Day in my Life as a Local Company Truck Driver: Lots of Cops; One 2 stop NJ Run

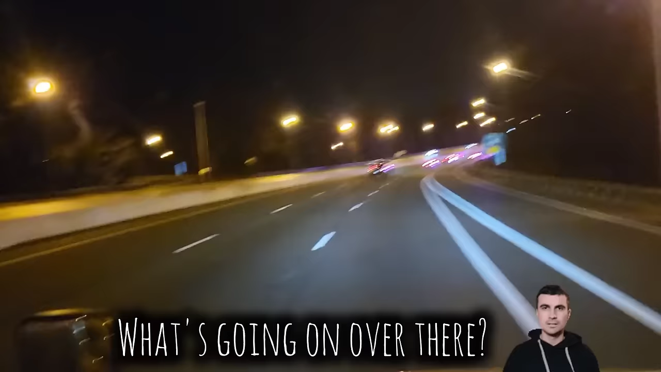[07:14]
Uh-oh, what's going on at the head?
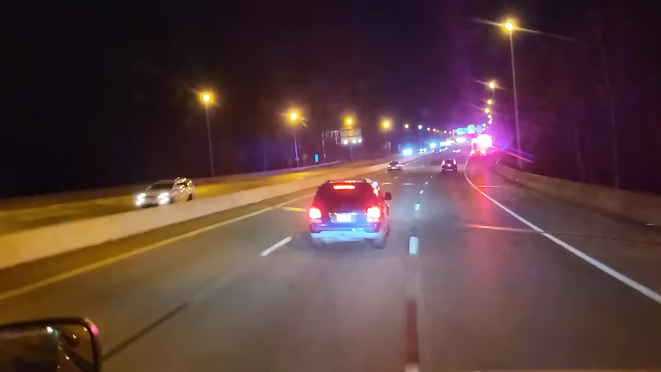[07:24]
Oh, so that's where all the cops were going. Dang. Okay, um, one little problem though. That's my exit. So, uh, this is going to be awkward. Let's see. I think I'm just going to... Excuse me. I'm just going to sneak by you guys right here. Excuse me. Sorry. Yeah. Yeah. Okay.
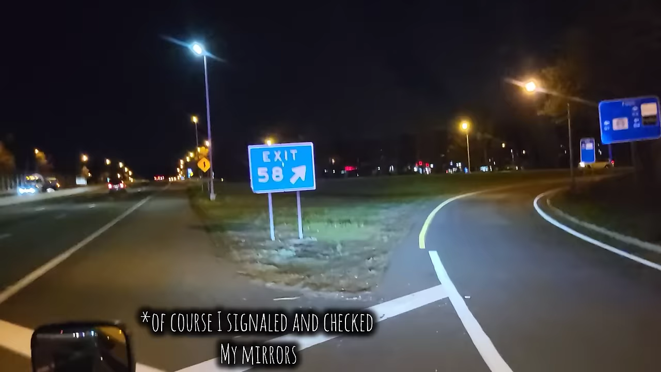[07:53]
I'm not going to lie. I was freaking out a little bit. I thought I was going to have to miss my exit and find another way over here.
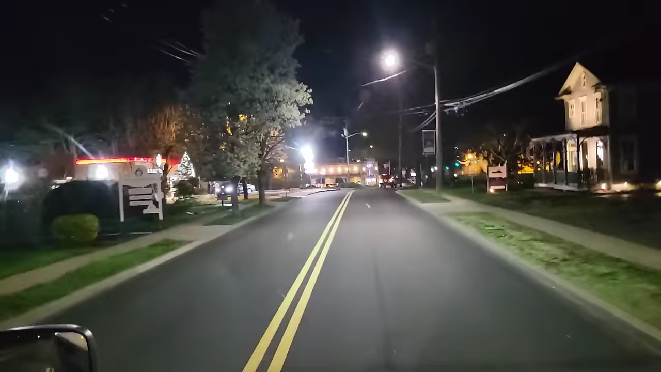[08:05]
And I think this area is really cute. Okay, so I'm not going to lie. These kids over here almost gave me a heart attack because it looked like they were going to run across the street. I was prepared with all my might to slam on my brakes, but they weren't that stupid. It's just that sometimes you have to expect the worst, you know, prepare for the worst and hope for the best.
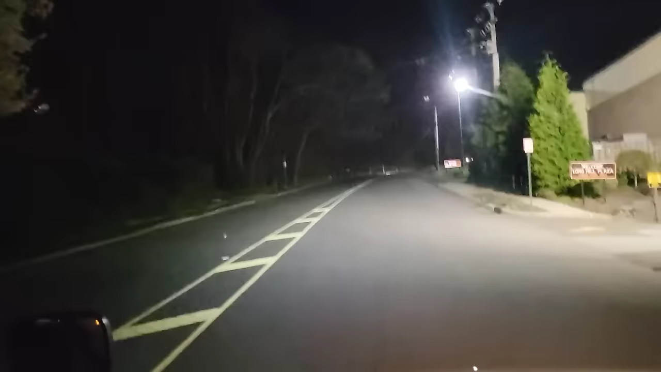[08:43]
Just the way that they ran out like so suddenly made me feel like they were going to run out in front of me. But anyways, we're here.
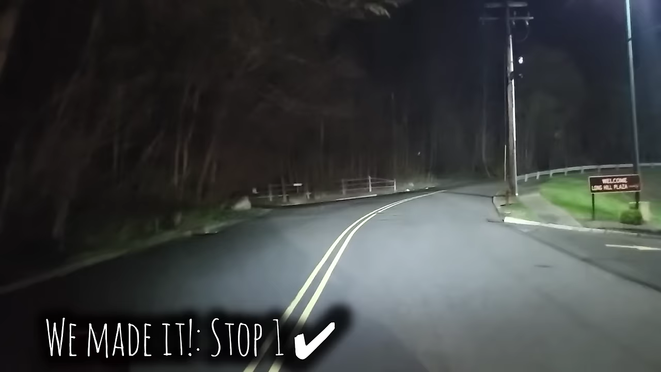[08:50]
I was thrown off a little bit by this cone. Hold up.
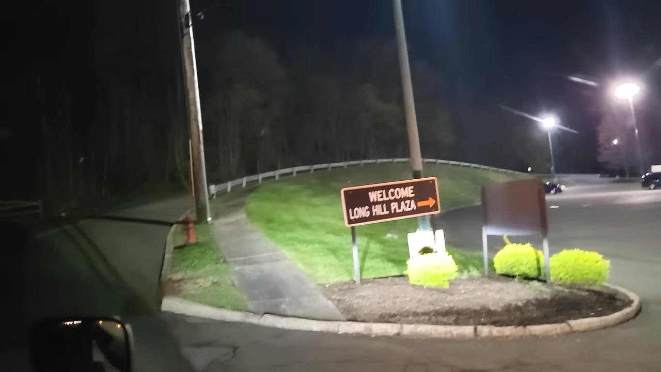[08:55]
Yeah. See where I'm going so slow. It's because that cone, I was just like, um, okay.
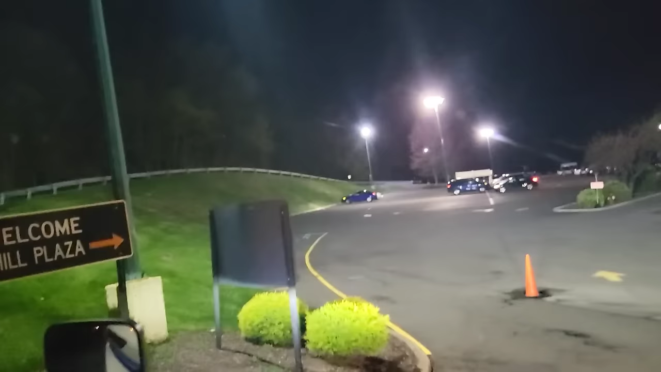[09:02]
And then also there was another guy over there. He's also from my warehouse,
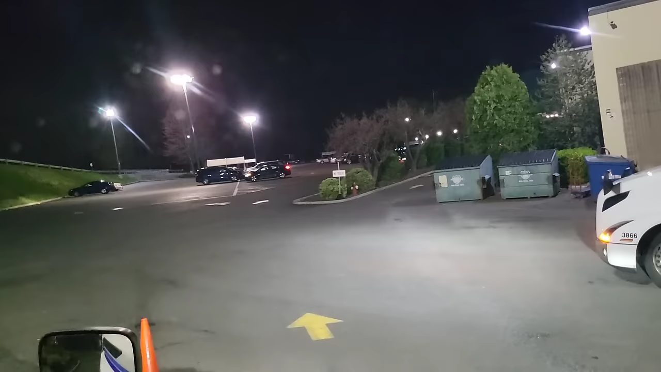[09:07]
but luckily there is a dock open right next to him. So we're going to back into that one.
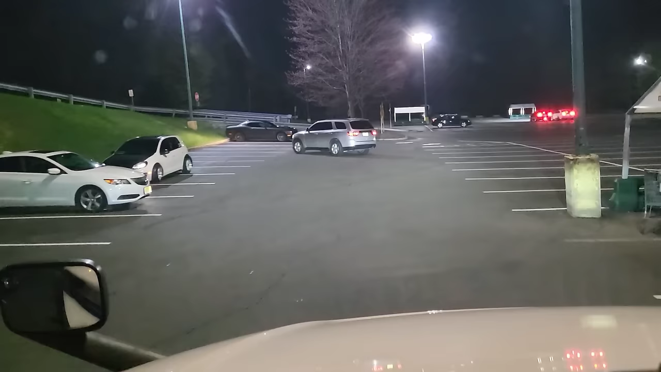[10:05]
Um, they were acting kind of strange to say the least, but I think they were all just like friends meeting up together or something. They kind of gave me like the same vibes as the kids who were like running at the restaurant across the street. So like if I had to take a wild guess, I'd say these are the same people,
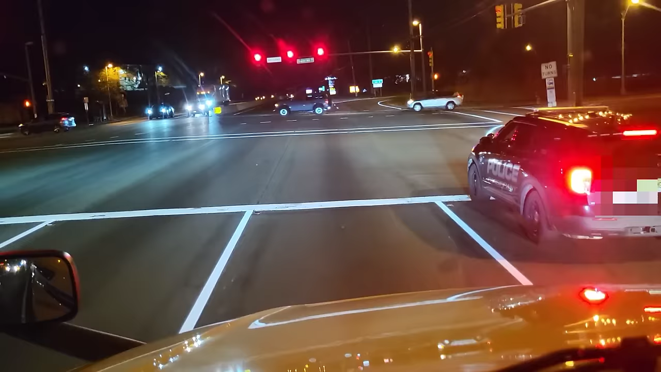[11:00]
Alrighty then, off you go, I see. At least he used to signal the second lane change. Alright, so this little next part is for Amy.
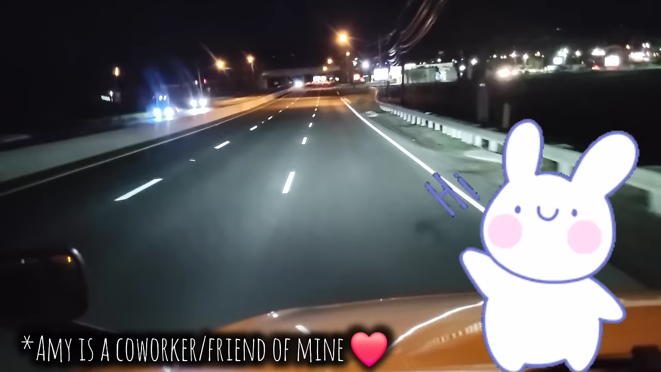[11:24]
Amy, hi, if you're watching this. Uh, this is how I get to Rockaway.
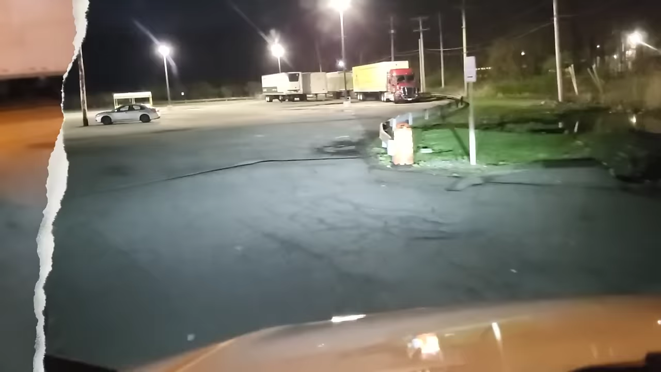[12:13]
Alright, so pulling in, I noticed that there are two other drivers indoors.
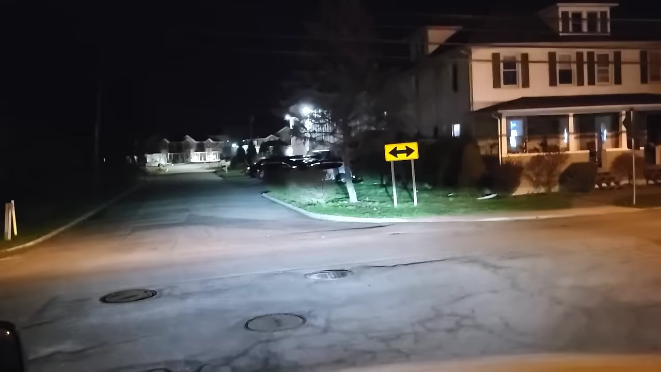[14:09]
here as i'm making this right i thought a car had stopped to let me turn but it turns out that they were just like dropping off some people probably like
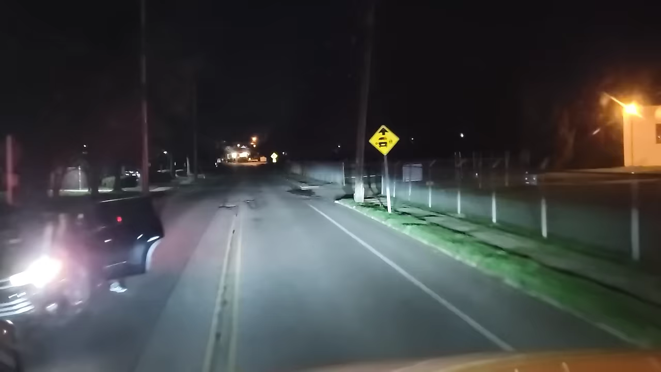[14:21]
an uber or something but i felt bad that i went because i didn't want to be that close to someone getting out of the car but i didn't know that's what was happening i thought they stopped to let me go for some reason but oh well and this is why when you stop at stop signs you stop behind the line and then check for traffic and then you proceed so you don't end up like this guy
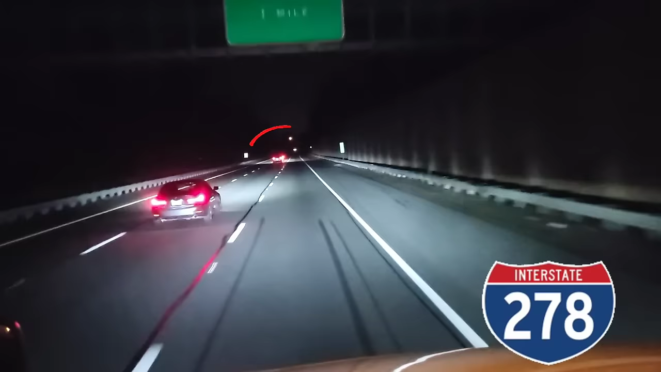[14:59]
so one of my biggest pet peeves on the road is cars going slow in the middle lane it is honestly like the most obnoxious thing to watch luckily i wasn't affected too much this time i just passed them from the right but it irks me even more when it's in like a situation where now i can't pass somebody in the right lane because the middle lane is going slow too it's just